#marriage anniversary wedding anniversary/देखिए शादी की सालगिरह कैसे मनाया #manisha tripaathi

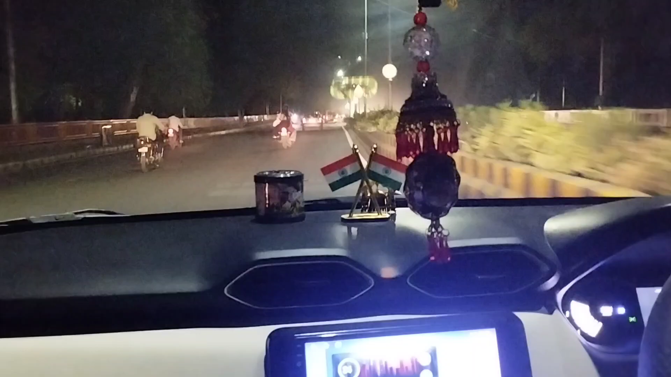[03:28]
हम लोग यहां पर सिवलाइन से वहां पर जाते हैं दिनर के लिए और यह देखिए आ चुके